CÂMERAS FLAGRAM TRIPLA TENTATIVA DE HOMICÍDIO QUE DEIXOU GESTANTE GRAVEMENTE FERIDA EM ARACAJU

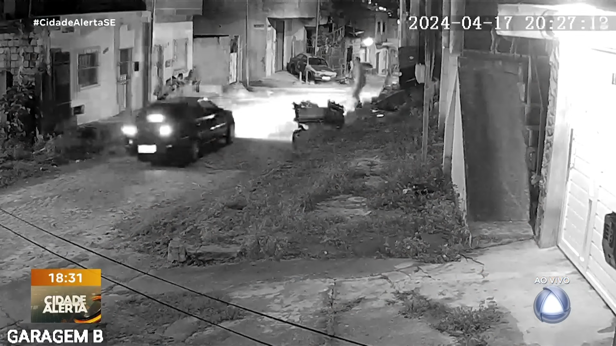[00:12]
Foram três pessoas que sofreram essa tentativa de homicídio. A imagem é muito forte. Vocês acompanham neste momento.